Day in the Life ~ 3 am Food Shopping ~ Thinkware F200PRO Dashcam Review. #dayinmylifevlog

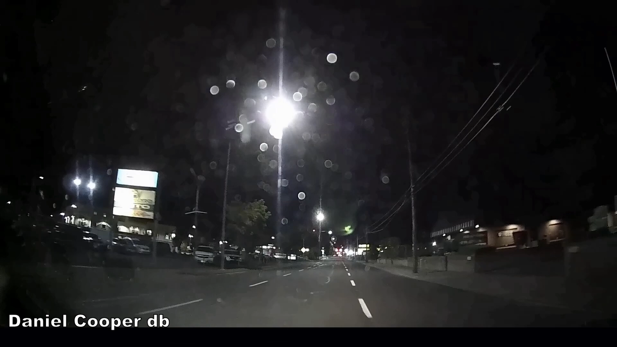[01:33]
And I'm on the Thinkware dash cam front and rear view And I thought I would do a little review this this morning As I take the drive across town And we're going to Winco to pick up a specific item that I really want to have with my dinner tonight And I'll also do some other shopping
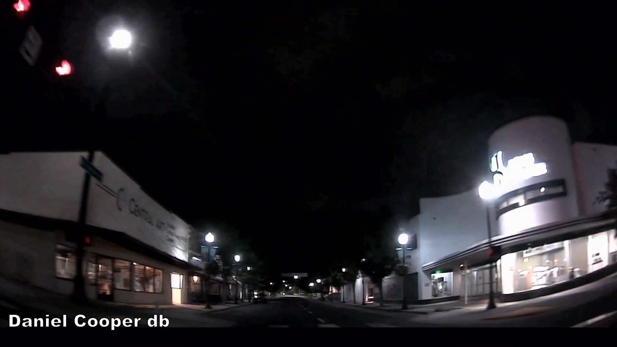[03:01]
Yeah, the phone can't find it So I went ahead and downloaded it onto my tablet Which is more powerful than my phone And same exact thing It cannot find the camera
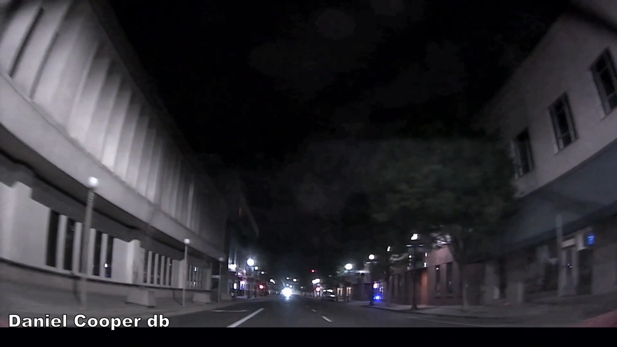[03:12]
I don't know what they got going on up here If they got a painting crew Perhaps Maybe they're painting the side No
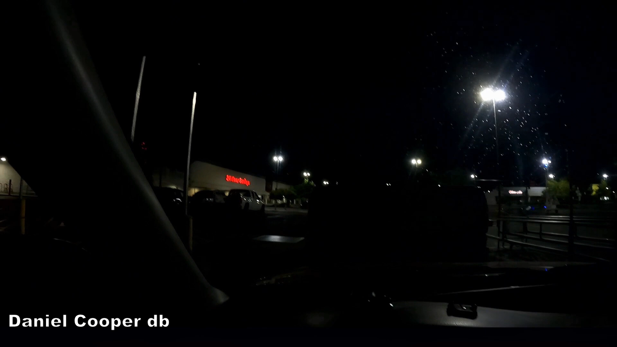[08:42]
Quickly, before we take off, looking at the GoPro Hero 9 Black. You can see it doesn't do so good in the dark. But looking now at the... We'll put all three cameras up here together. And you can kind of see the difference between the GoPro and the Thinkware. I think the Thinkware is doing a pretty good job. So, if I don't get to ever adjust the settings on that, oh well.